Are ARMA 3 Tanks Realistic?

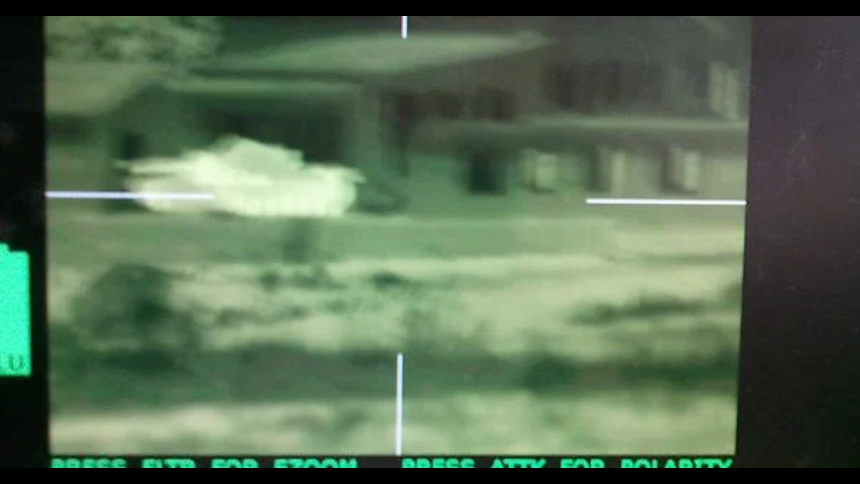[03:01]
and the tank can't get a warning when a missile uses its heat signature to guide itself to it,
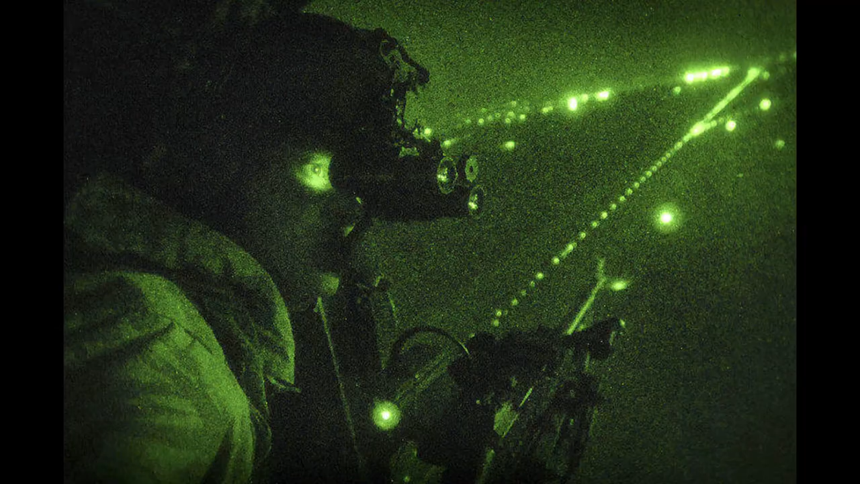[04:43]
But in real life, thermals can also double as night vision because you can see everything pretty clearly.